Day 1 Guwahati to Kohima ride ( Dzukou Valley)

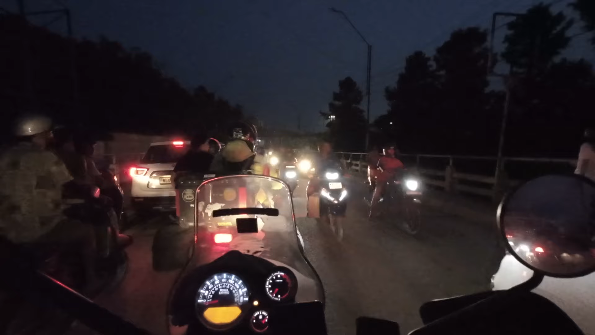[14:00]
पर चलती थी तो यहां पर आना जाना लगा रहता है था